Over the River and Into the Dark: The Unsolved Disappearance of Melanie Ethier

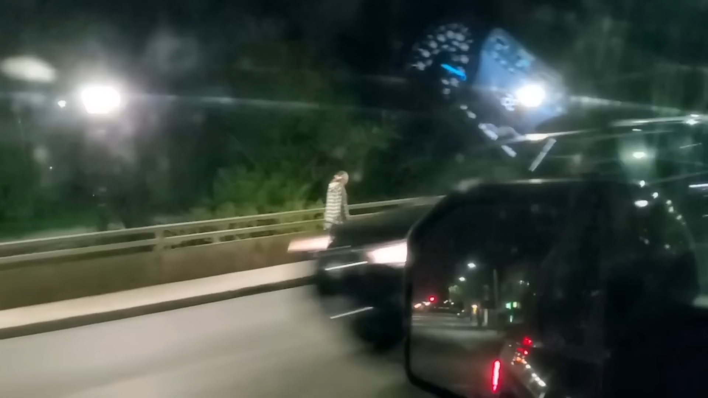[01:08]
leaving all who knew her grasping for answers in a sea of evidence that drowned us all in doubt.
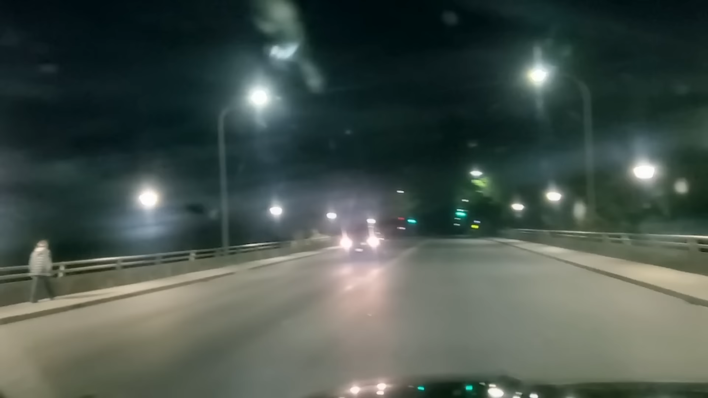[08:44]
This is the last confirmed sighting of Melanie Etchier.